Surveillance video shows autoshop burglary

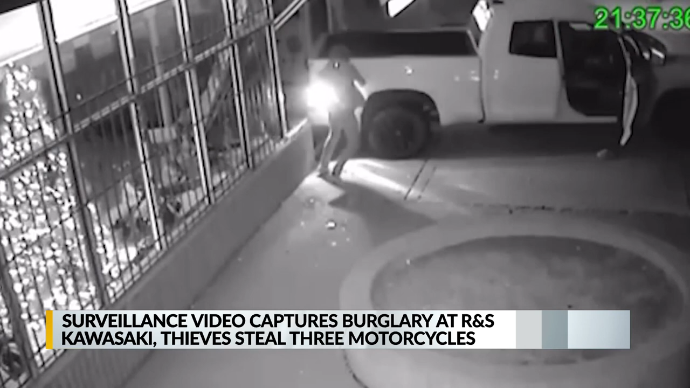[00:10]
Last night, surveillance video from R&S Kawasaki near Lomas and I-40 shows a white pickup truck back into the storefront. You see three people get out of the truck and load three lime green motorcycles into the back of the pickup.